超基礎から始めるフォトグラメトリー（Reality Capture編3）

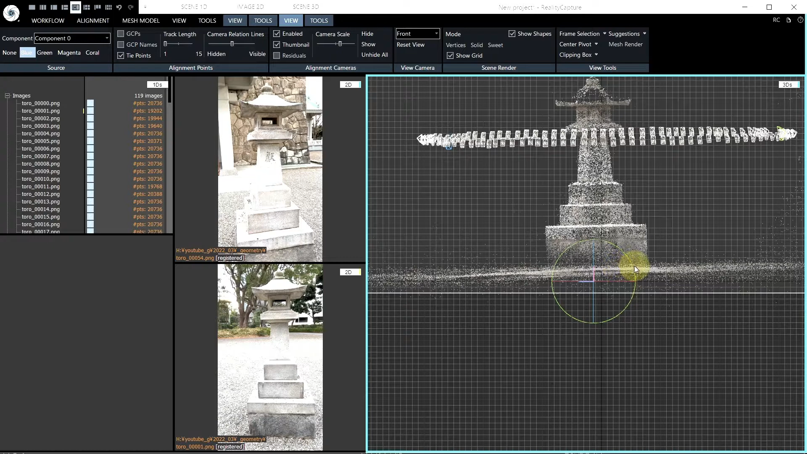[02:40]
なのかというところでここをね ちょうど光ったところよいしょよいしょはい ここで地面の角度をねちょっとこう決めていただく曲が
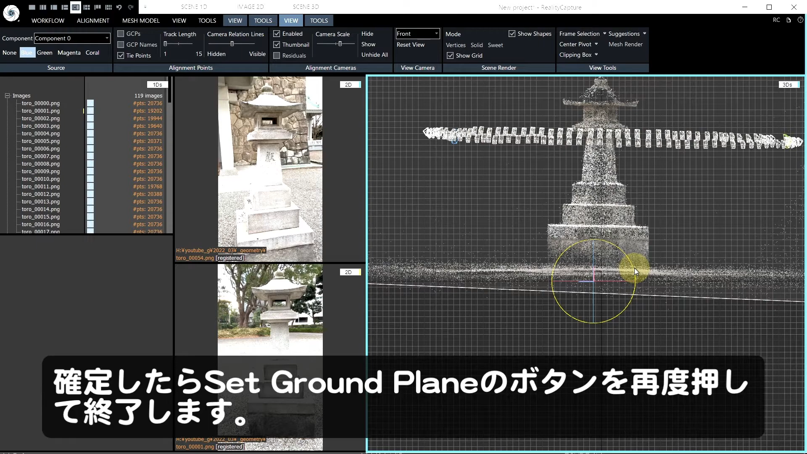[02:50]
ってた場合とかあるじゃないですかこれを調整するために使ったりします